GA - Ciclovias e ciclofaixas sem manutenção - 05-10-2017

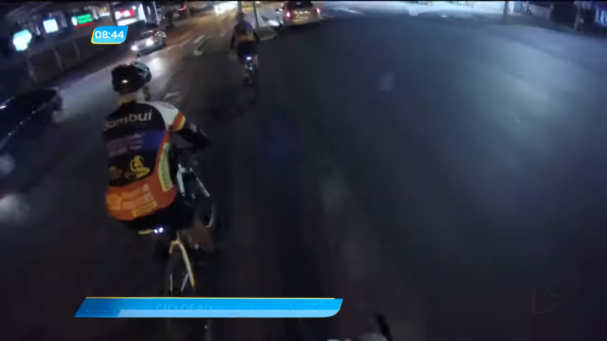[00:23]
Muitas faixas apagadas e a pista com alguns problemas. Bastante irregular o tempo todo.